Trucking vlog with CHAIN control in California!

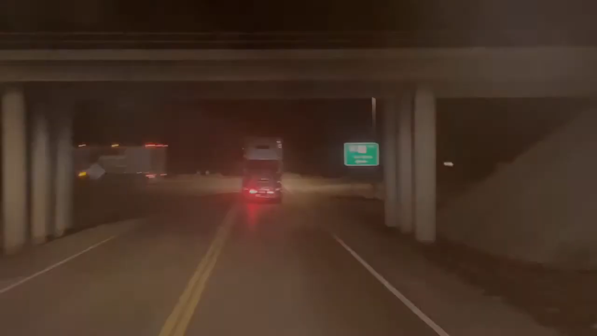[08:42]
Here goes Serge towing one of his trucks with his other truck.